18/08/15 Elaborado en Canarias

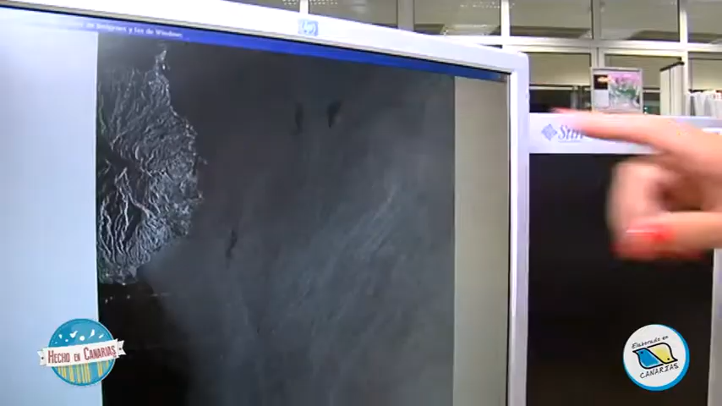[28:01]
Como puedes ver, el mar está en calma y se ven unas estructuras que rompen con lo que es la simetría de la imagen.
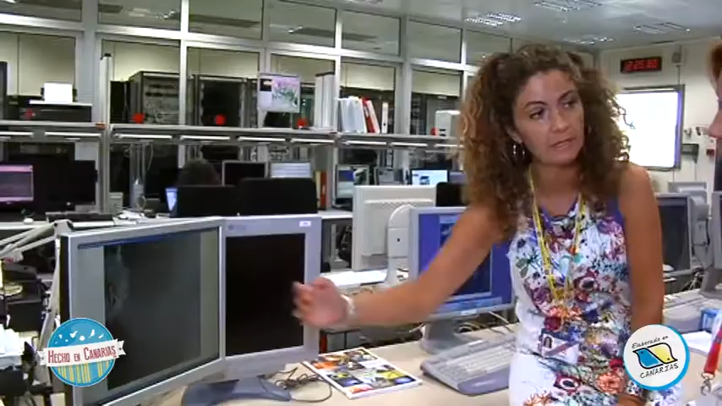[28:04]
Estas manchas que vemos aquí son vertidos y que ya están rotos debido al oleaje. El oleaje ha hecho que se vayan desplazando.
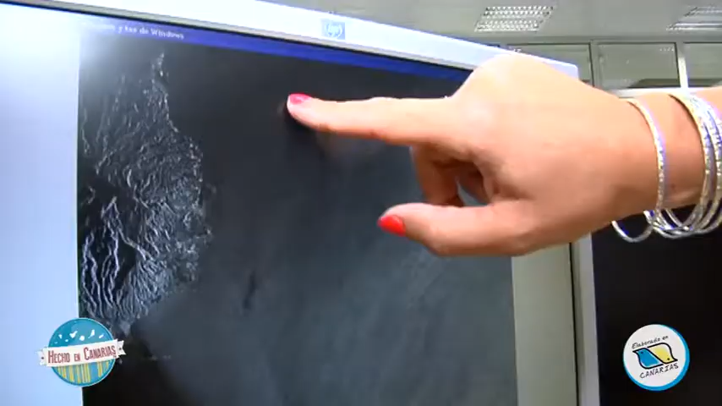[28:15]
Pero aquí podemos ver track un poco más reciente, porque se ve muy bien definida lo que es la línea donde han ido expulsando el vertido.